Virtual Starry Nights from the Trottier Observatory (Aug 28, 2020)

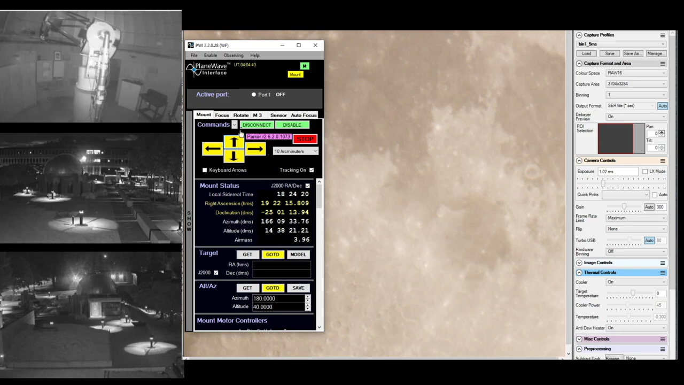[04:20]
all right so here's the uh sea of tranquility and apollo 11 if i'm right we landed right
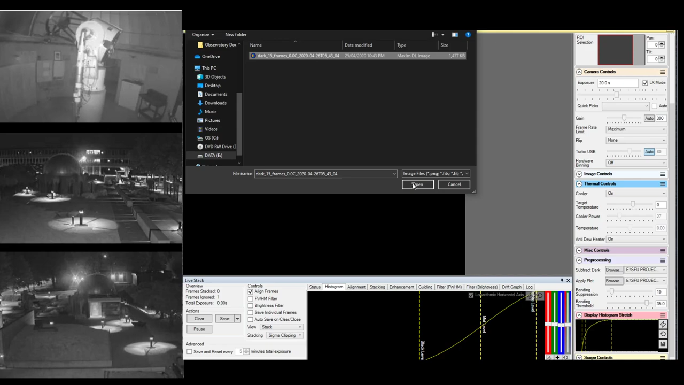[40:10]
okay okay we've changed our settings now that we are imaging larger more diffuse nebula so the reason why we're changing the settings is because everything else we've been imaging up to this point has been pretty bright individual points of light but these nebula are very bright or very diffuse in terms of like their brightness over a wider area